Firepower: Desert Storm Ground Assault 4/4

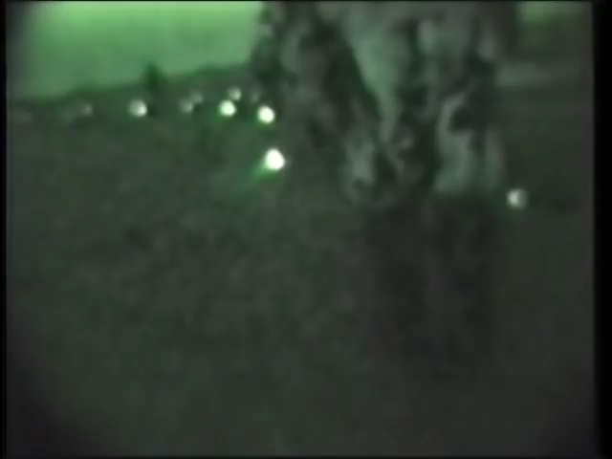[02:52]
G-Day, Sunday, 24th of February, infiltrating through the first set of barriers and minefields under the cover of darkness.